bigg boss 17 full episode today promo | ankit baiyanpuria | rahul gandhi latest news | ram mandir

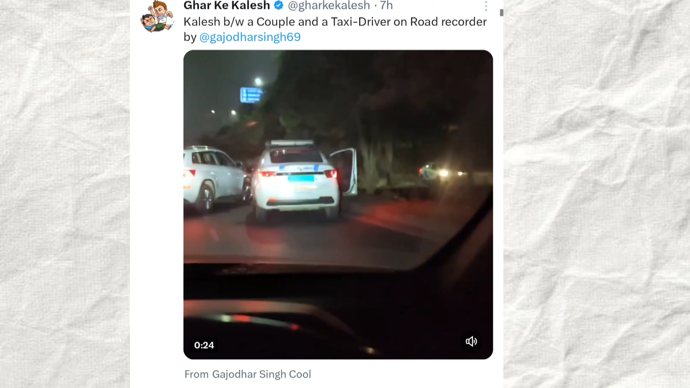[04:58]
होता क्या है कि बिल्कुल भी एक कैब ड्राइवर रहता है, लेकिन होता क्या है कि सुनसान एरिया में बिल्कुल भी वहां पहुंचता है।